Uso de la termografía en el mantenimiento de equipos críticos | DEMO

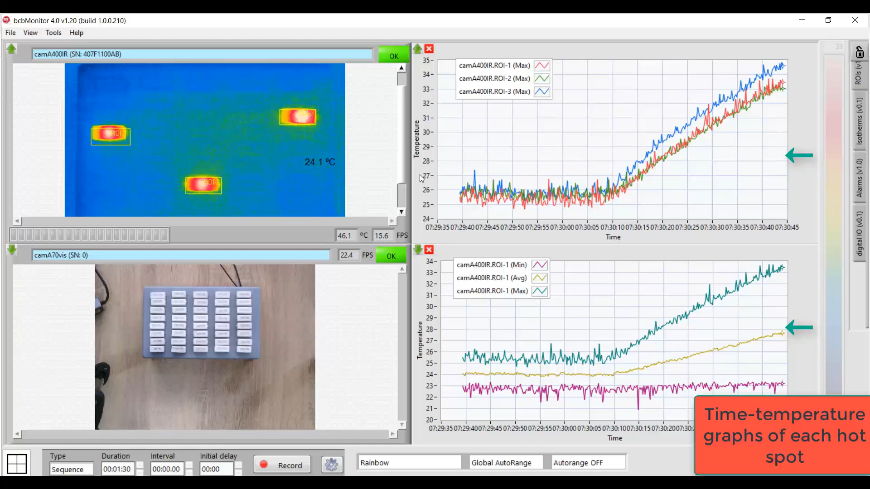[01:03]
por ejemplo. Asimismo, podemos ver cómo la temperatura máxima de cada una de las regiones de interés se va incrementando a través del tiempo.